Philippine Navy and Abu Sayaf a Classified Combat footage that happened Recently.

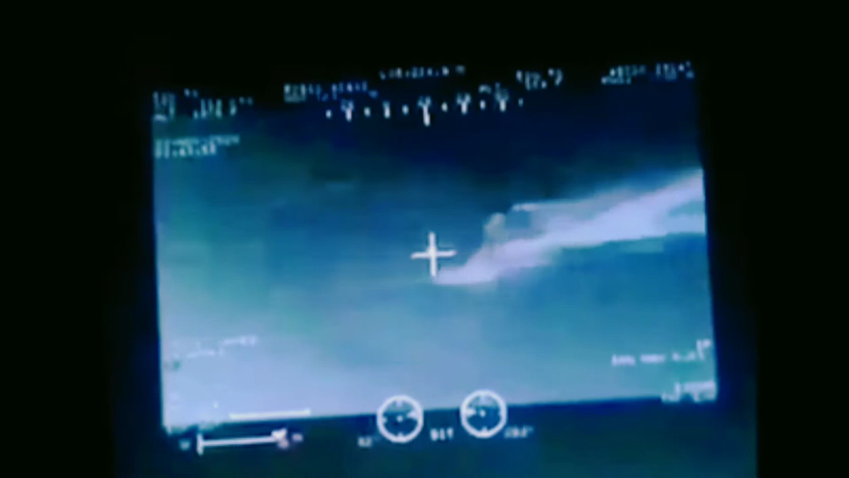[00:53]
Mic La mami Enable Diconan Dev esc proceedings They are so close
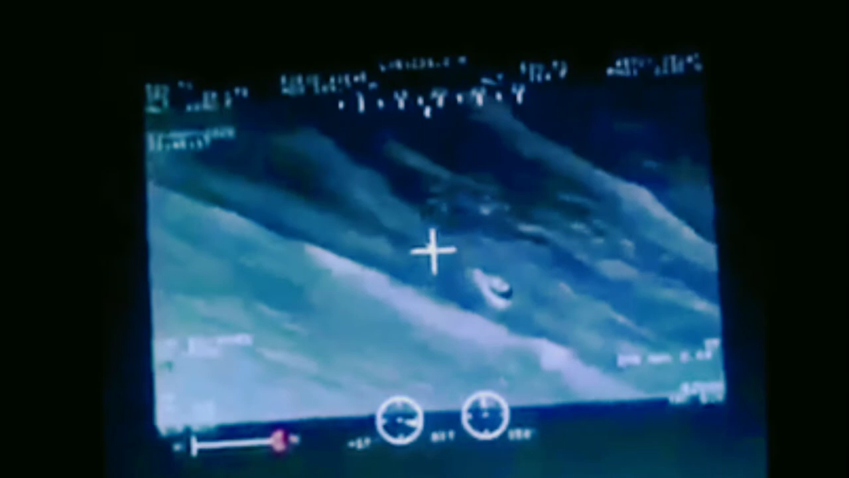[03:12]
Ah, lead 2, ma'am. Sabihan nyo, kung disable naman yung ano, book.
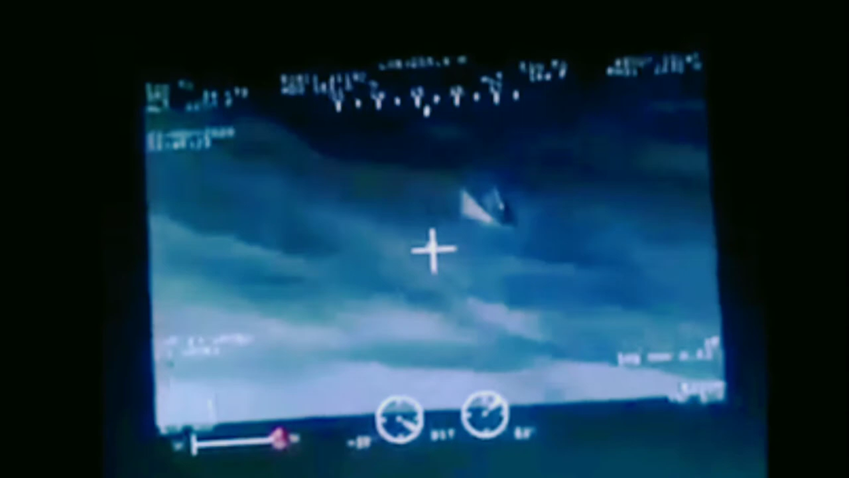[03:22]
Crusader, Nighthawk. Sir, disabled. Roger, ah, Crusader, nakikita namin dito. Hindi na gumagalan yung bangka nila. Nasalagot, sir. Nakati, sir, yung bangka, sir. Ah, lead 2, ma'am, lead 2.
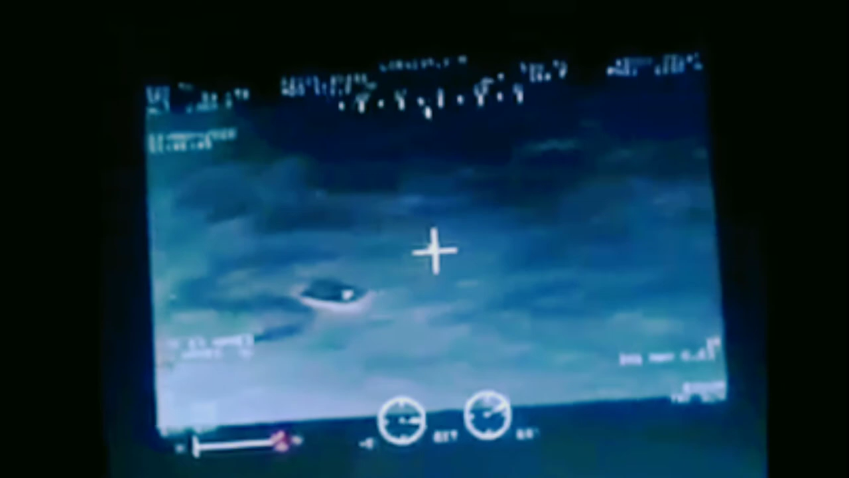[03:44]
Lead 2, lead 2. No. Ma'am, maintain ka lang na 2-5 bang. Ah, 2-5 bang, oh. Nasa, sorry. Bang, sir, ma'am. Sige, ma'am. Nalito ako, lalapit ako sa my target. Bang, ba'am?
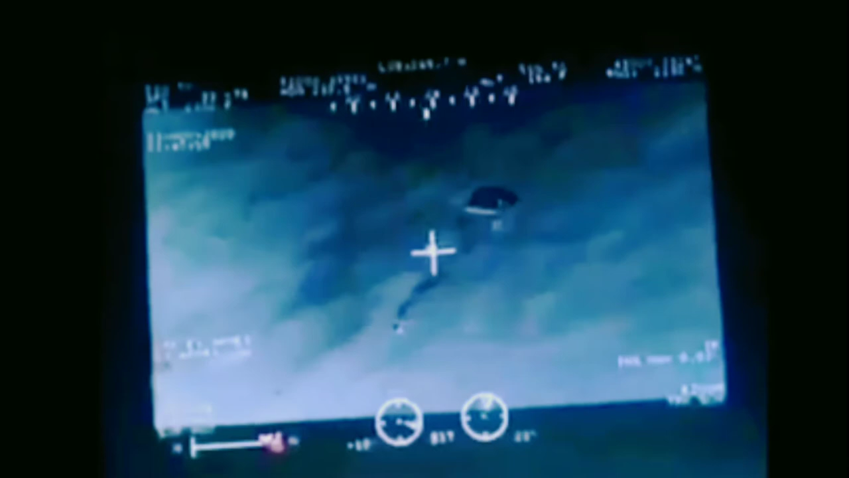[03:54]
Roger. Crusader, ah, Nighthawk. Nakati yung bangka, sir.
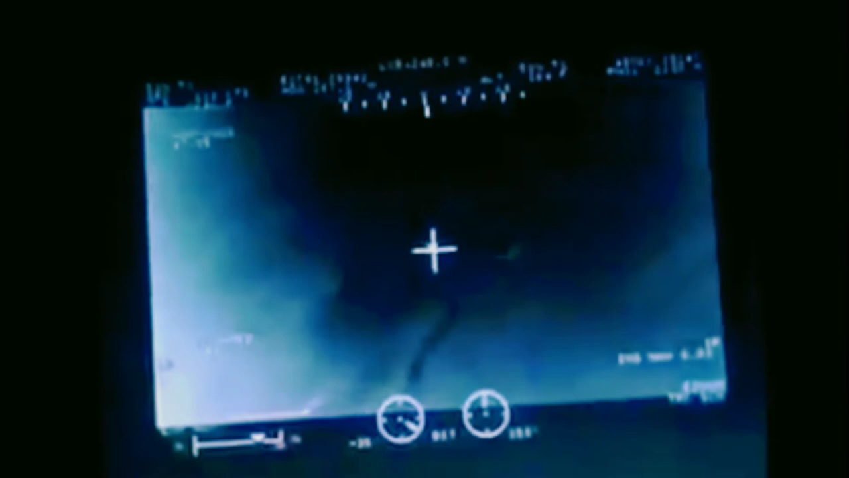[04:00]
Go ahead, sir. Go ahead, sir. Roger, kita namin dito. Naati itong bangka. Ilaw. Naati yung bangka. Naati yung bangka. Wag, wagin muna, sir.
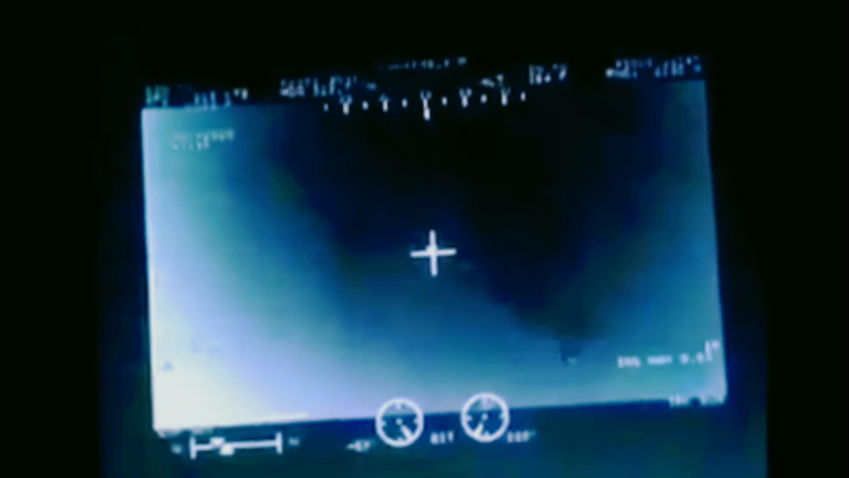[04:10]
Hito na yun, sir. Kalaban na yun. Roger, Roger. Copy. Sige, ah, distansya muna kayo. Distansya kayo. Sir, distansya muna tayo, sir. At birayan yan, 6 na bangka, sir. Roger, sige. Copy. Rockets na natin, sir. Punta kayo ng north na target. North na target. Punta kayo dyan sa north. Proceder, Nighthawk. Punta kayo ng north na target. North na target. Gawin kami ng north na target, sir. Roger. Ah, two lead, ma'am.